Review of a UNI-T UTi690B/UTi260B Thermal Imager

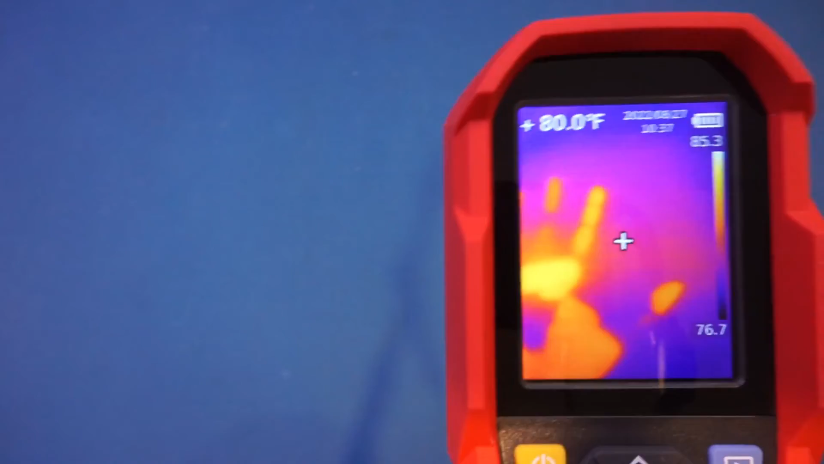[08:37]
On screen: spot 80.0°F
of my hand so that's very very cool here now let's walk through the manual
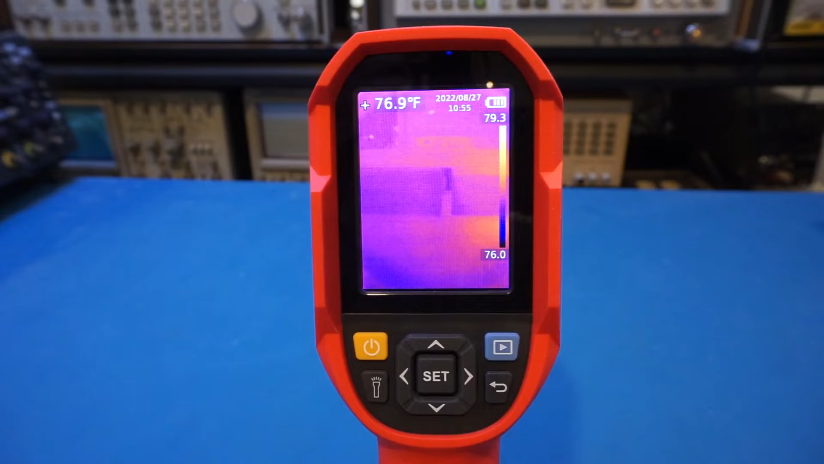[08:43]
On screen: spot 76.9°F
system as i mentioned earlier the 690b and i85a are of the same series so we expect the manuals to be very similar as we'll find out here so by pressing set you see this main manual here and by press that again you will be able to expand each of the manual items here so for the measurement we have center spot high low and the region of interest now the region of interest is essentially if you select that you will
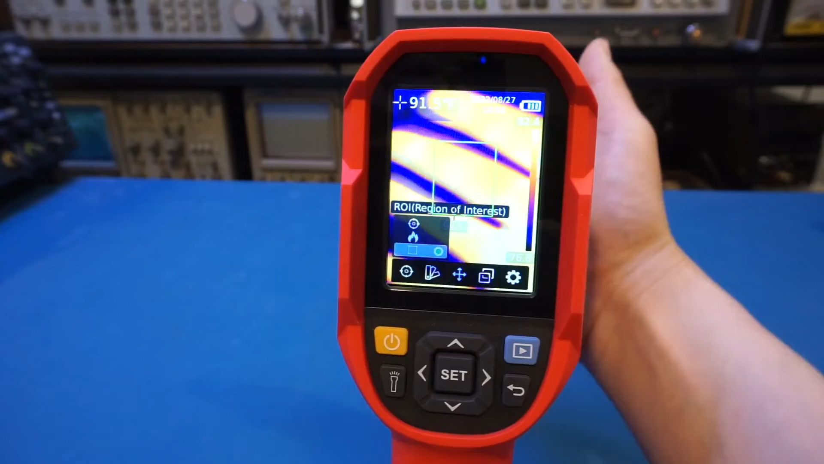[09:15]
basically only measure the temperatures within that selected region which is actually very useful if you try to concentrate on
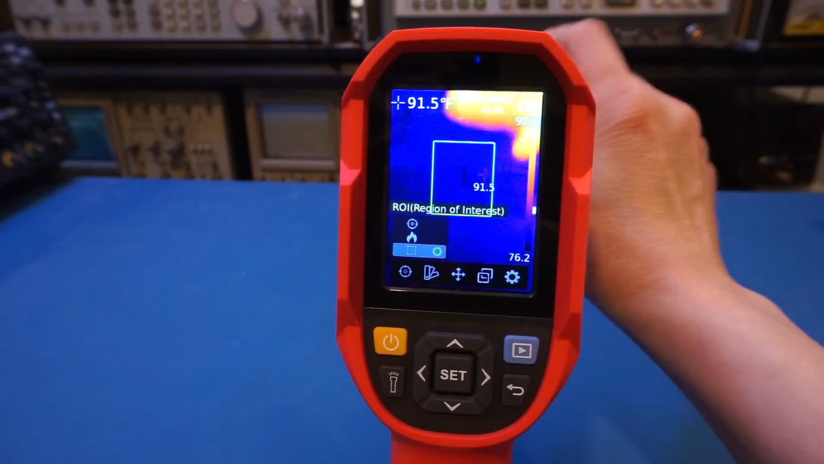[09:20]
the smaller area on the thermal image and the other ones of course are also useful by default you are reading the center spot but there's no cursor there this tells you exactly what you are measuring here now the high low here is also useful as you can tell you the highest and lowest temperature in that view here of course you can combine some of these together but sometimes you get very busy very quickly so my preferred way to do the measurement is just leave
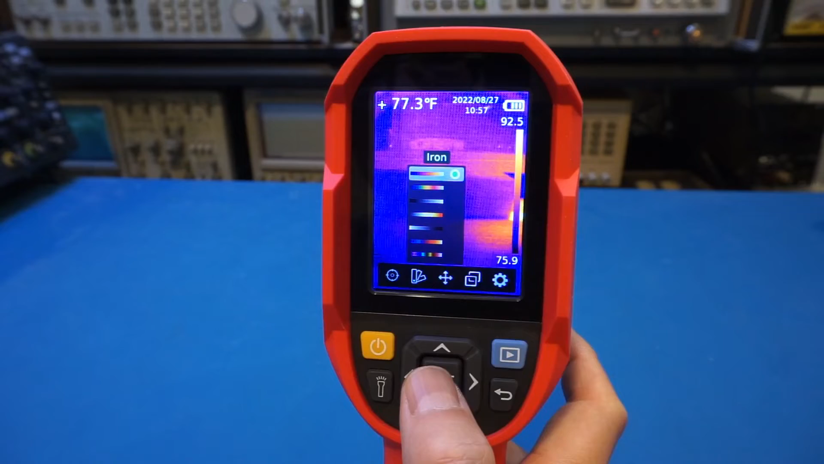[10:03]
On screen: spot 77.3°F
out the unnecessary cursors and leave it simple so that's the measurement and next on to the palette for the palettes it totally depends on personal preference my favorite is still this iron spectrum here and you can see that this is relatively clean and easy to understand of course you
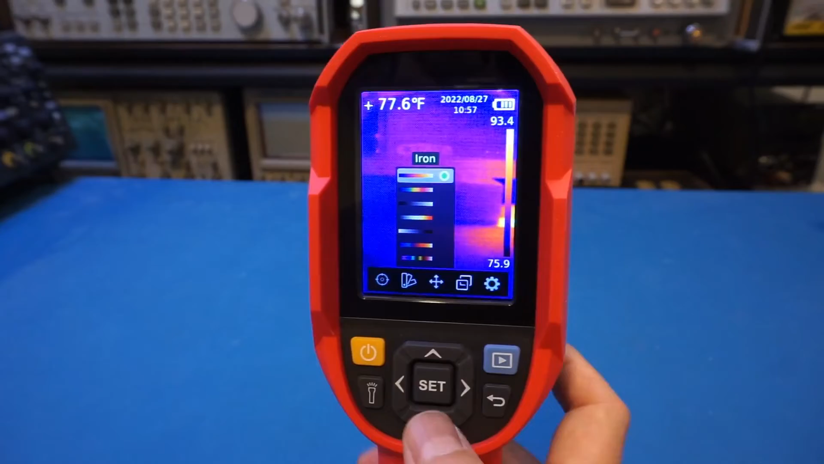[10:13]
On screen: spot 77.6°F
can get fancier and by going to the rainbow and you know it's not my favorite but
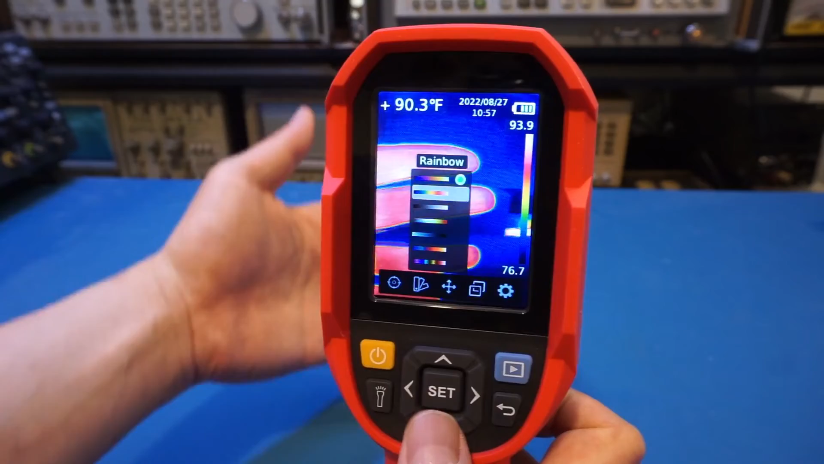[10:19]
On screen: spot 90.3°F
you might like it depends on your taste of course we can have this white hot essentially this is just a grayscale image of the thermal spectrum
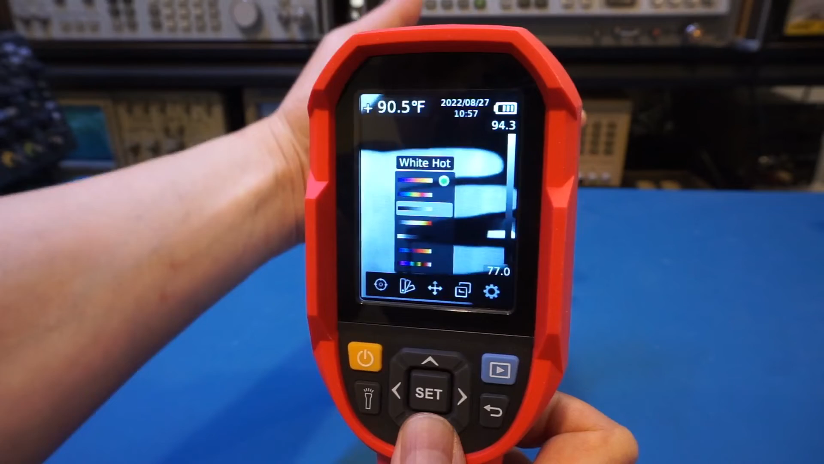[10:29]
On screen: spot 90.5°F
here now move on to red hot again you know these are up to your personal taste
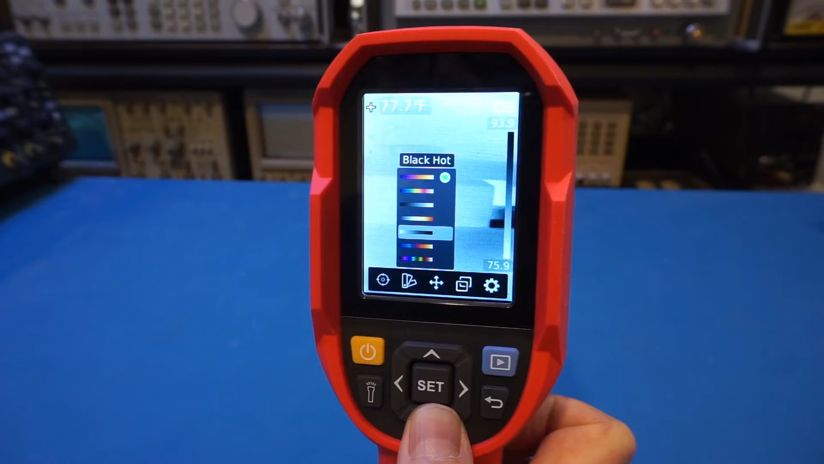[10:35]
this one essentially is inverted the gray scale spectrum we saw
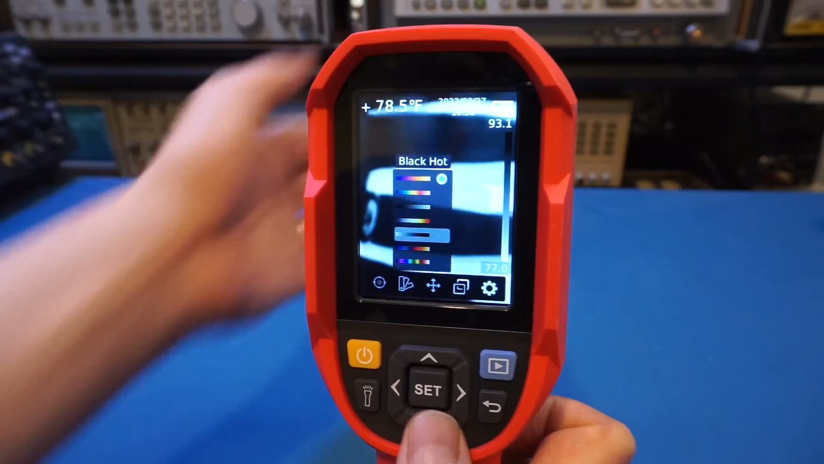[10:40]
On screen: spot 78.5°F
earlier and we'll have a few more lava and the last one is really kind
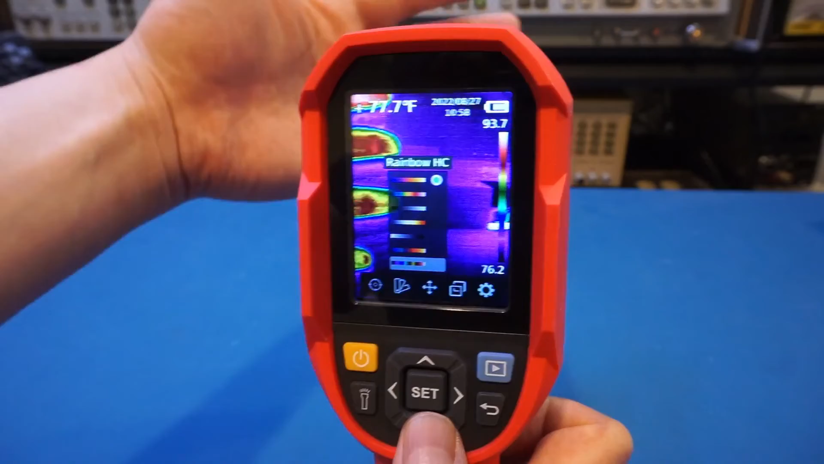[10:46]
of busy in my opinion so definitely not my favorite again my
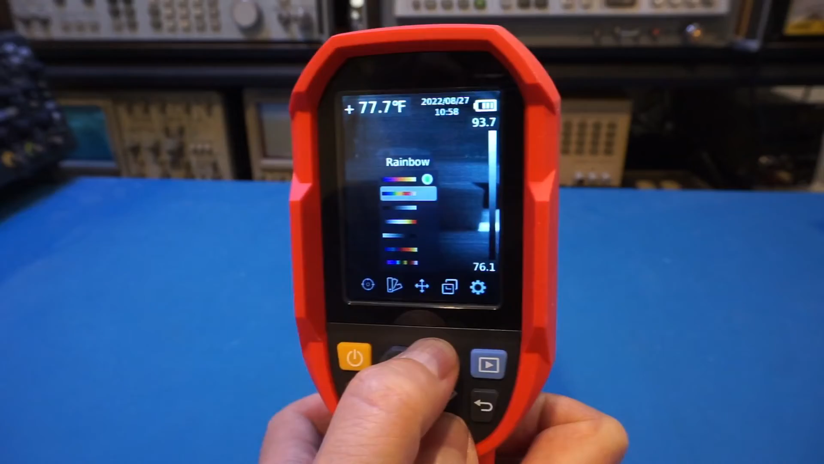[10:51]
On screen: spot 77.7°F
favorite is the iron the default spectrum here so now let's move on to a few different functionalities we have on this camera here the point temperature again you can assign multiple points on the screen so you can do one two three three and that is useful when you are doing measurements here that's the image mode this is actually unique
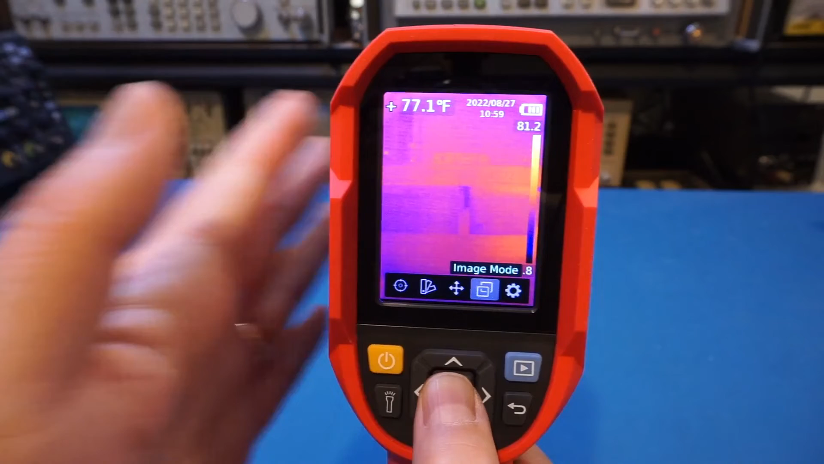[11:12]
On screen: spot 77.1°F
to the 690b because we have two cameras one is the ir camera the other one is the visual spectrum camera here so by default is the thermal image
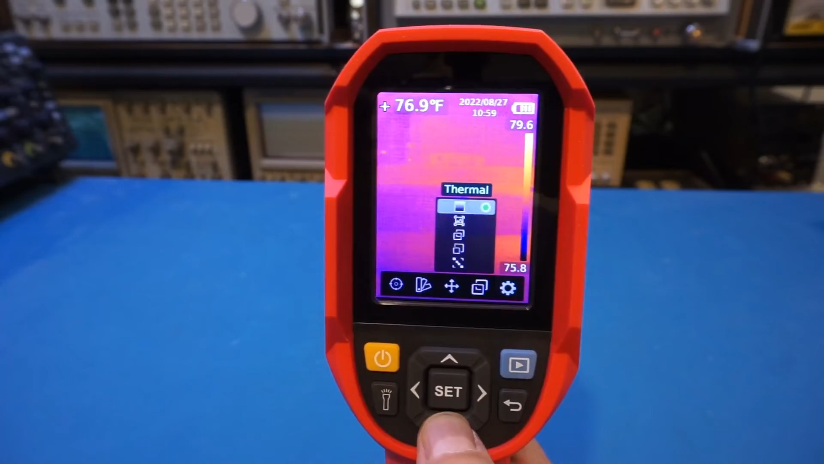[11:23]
On screen: spot 76.9°F
but you can select to obviously digital camera so this is just like your phone camera and there's nothing
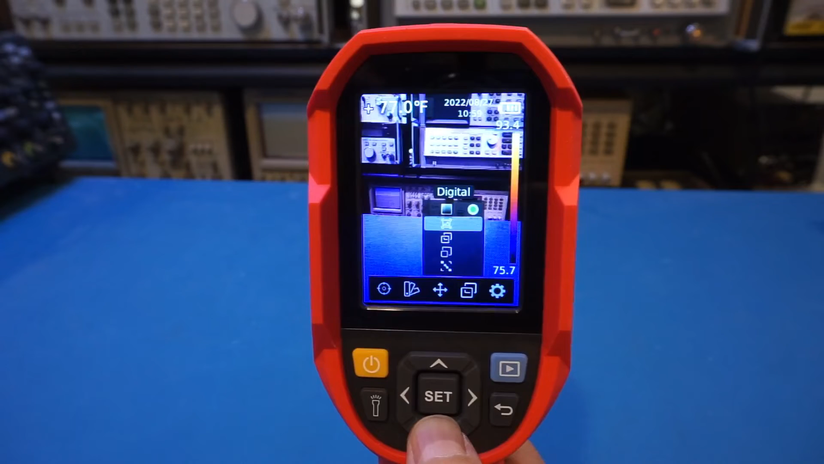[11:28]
special here but what is special is you can actually combine these two
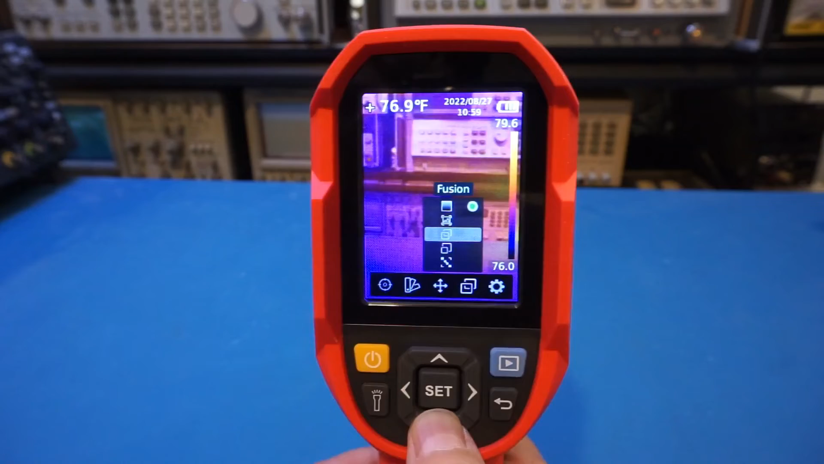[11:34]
On screen: spot 76.9°F
views together so for instance right now you can see there is a thermal image
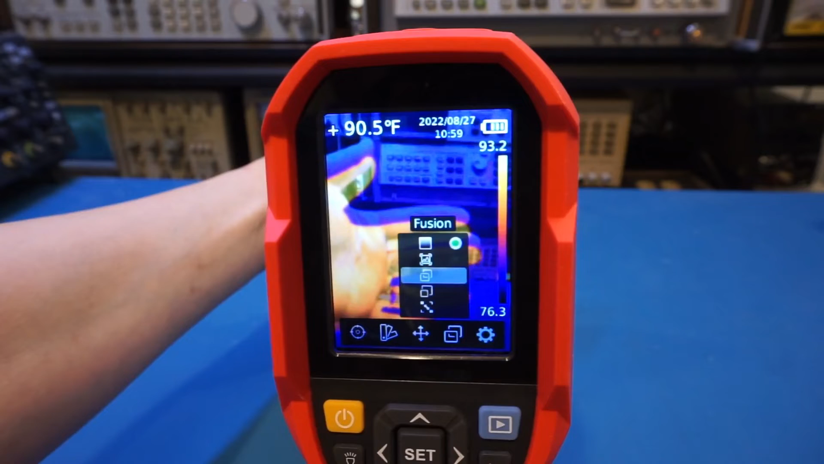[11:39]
On screen: spot 90.5°F
superimposed with the actual visible spectrum image now
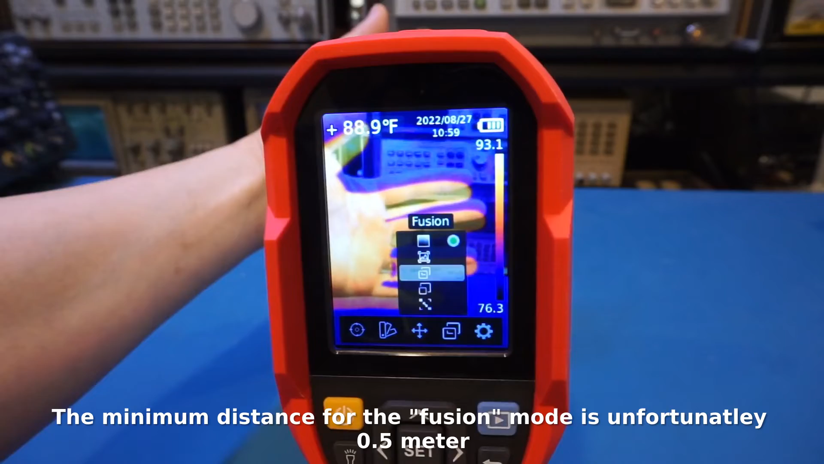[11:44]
On screen: spot 88.9°F
this can be handy when you are trying to identify the object at the same